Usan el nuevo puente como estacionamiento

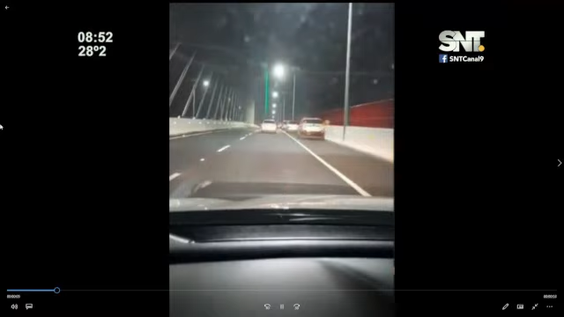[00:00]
Pues si llegas al final, recién pagar el peaje. Puedes retomar ahí. Ay, no puedes retomar ahí. No, de ideas. Bueno, esto pasaba ayer en el puente Héroes del Chaco, inaugurado hace una semana. En realidad, le voy a decir la verdad. Lo que falta es que el parque que se hizo abajo tenga más condiciones, que esté iluminado. Es oscuro todavía. Es oscuro. El puente tampoco se iluminó, a no ser ahí para pasar los vehículos,
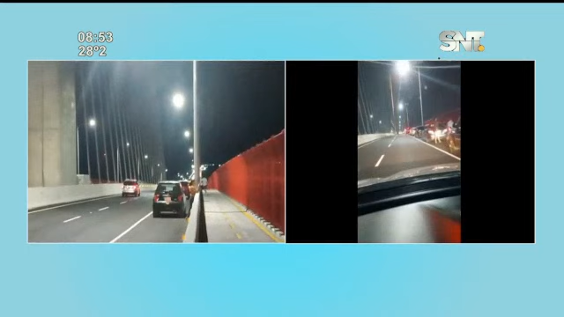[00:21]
sí, pero de lejos está oscuro el puente. Costaba tanto un LED. Tenemos las dos hidroeléctricas más grandes del mundo. Qué lindo hubiese sido que la Andes se luzca con un show de luces en los tensores del puente. No pasa naranja, de lejos es oscuro, ahí sí hay luz y ahí va la gente. Va con su conservadora, abre el capó, la parte atrás del vehículo con su música. Yo acaba adelante. Menos mal que no se fue acá el chofer en Nueva Colombia, ¿verdad? Porque si no hacía trago, porque están acostados.
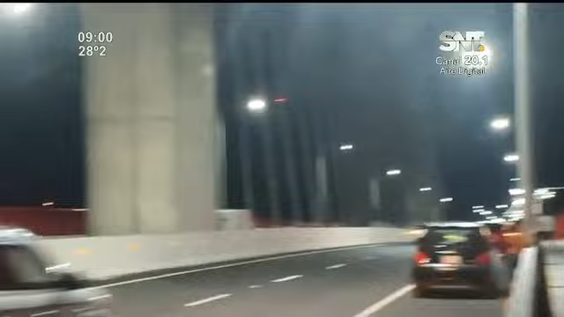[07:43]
bici, senda, peatonal y para automóviles. ¿Y dónde ellos están estacionados? En la calzada. En la calzada, sobre la calzada.